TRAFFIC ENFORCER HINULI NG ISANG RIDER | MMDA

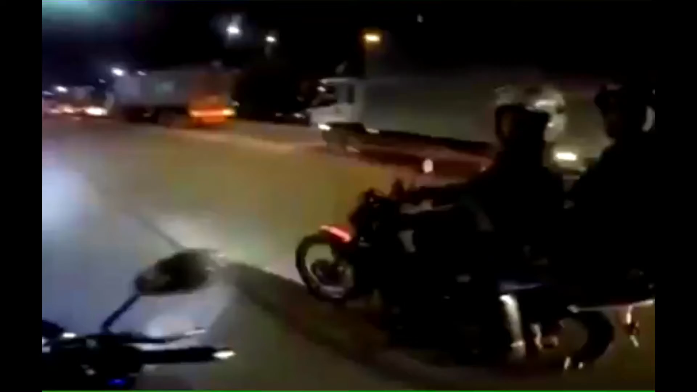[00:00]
Boss, ba't naka-blinker yung unahan ng motor nyo? Traffic enforcer kaya, di ba? Ba't blinker yung harapan ng motor nyo? Ha? Wala po na mata? Wala po na mata, hindi naman ganyan tamang ilaw eh. Balitan nyo yan ha? Dapat kayo ang tinitikitan eh. Kayo mga enforcer, ganyan yung ugali nyo. Kayo mismo ang sumusuway sa batas. Naka half face ka pa. MMD ka, di ba? Kukuha niyo kay plaka nyo. I-re-report ko kayo sa opisina nyo.